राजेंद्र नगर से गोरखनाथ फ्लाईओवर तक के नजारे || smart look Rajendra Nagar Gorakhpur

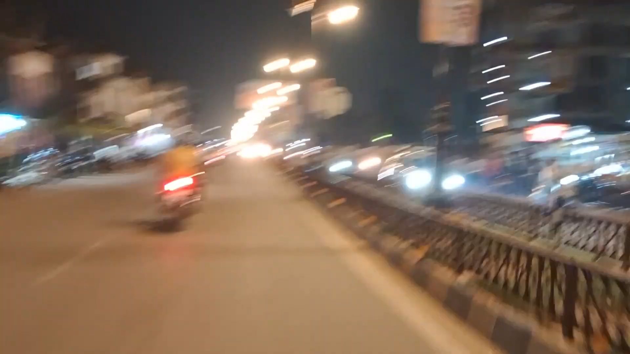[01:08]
इस एरिया में बन रहा है और यह जो आप राइट साइड में जो � देख रहे हो यही एक कॉंप्लेक्स है
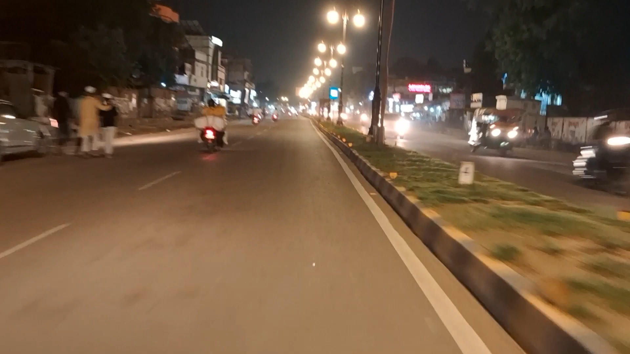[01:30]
पहले से काफी ज़्यादा पूरी तरह से बदल चुका है क्योंकि अब यहां पर बड़े-बड़े shopping complexes बन चुके हैं जिसमें branded show room restaurant काफी कुछ नया खुल चुका है और दोस्तों कभी सड़क में single object two lane की हुआ करती थी लेकिन आज दोस्तों यह सड़क भी four lane में तबदील हो चुकी है और इसके रहाँ
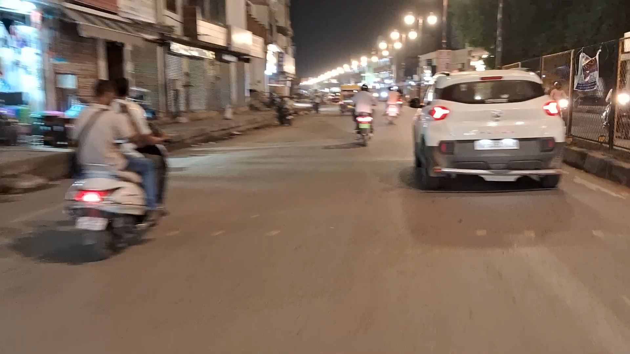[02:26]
आगे के तरफ बढ़ते हुए जा रहे हैं और फाइनली दोस्तों आगे बढ़ने पर दोस्तों यह गुरकनाथ का मार्केट आ